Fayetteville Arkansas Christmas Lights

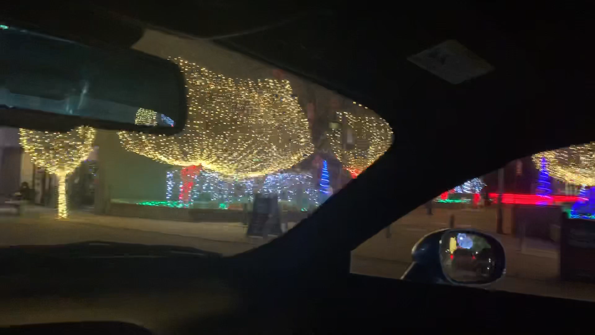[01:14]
The heart center. Over there is a horse. Yeah.
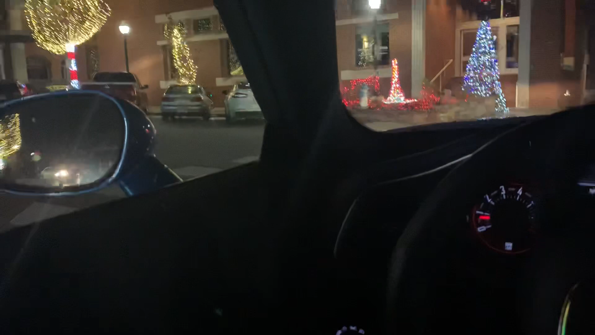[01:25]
All right. Cool. There's another horse.
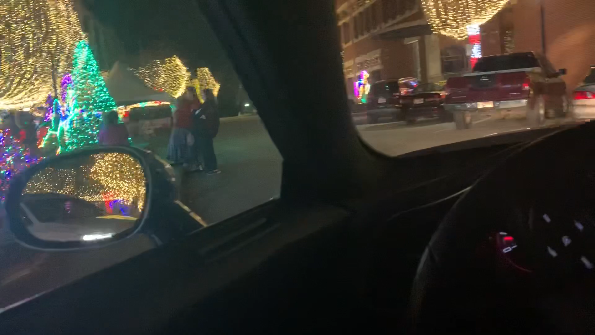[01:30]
Some people I don't know. All right. Cool. Pony rides, y'all. Pony rides.